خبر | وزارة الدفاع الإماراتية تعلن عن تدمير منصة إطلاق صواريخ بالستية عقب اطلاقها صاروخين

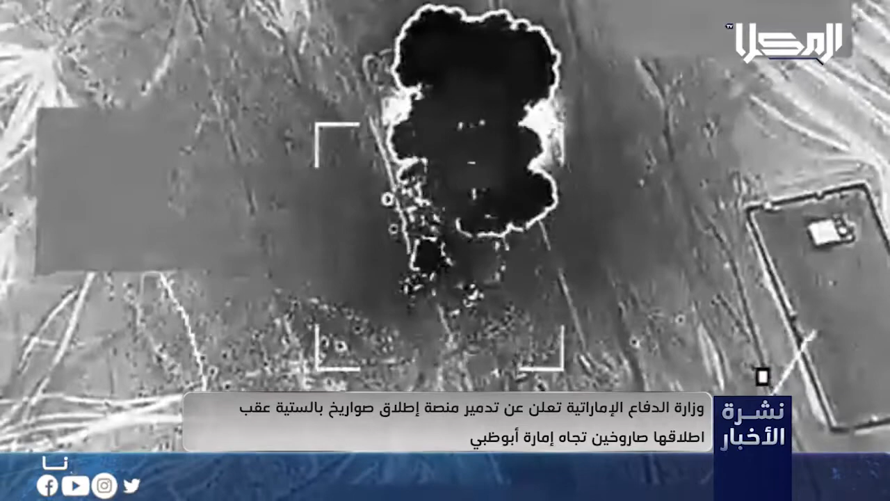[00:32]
تهديدات وأنها تتخذ كافة الإجراءات اللازمة لحماية الدولة من كافة الاعتداءات مهيبة بالجمهور استقاع كافة الإخبار من الجهات الرسمية في الدولة كما أعلنت
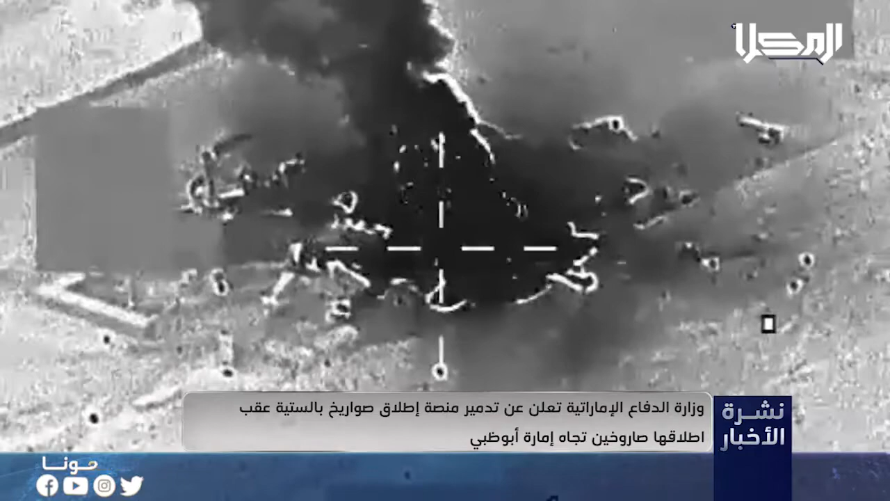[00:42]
وزارة الدفاع عن نجاح طائرة من نوع F-16 من تدمير منصة إطلاق الصواريخ الباليستية في مديرية الحزم بالجوف شمال اليمن فور إطلاقها الصاروخين الباليستيين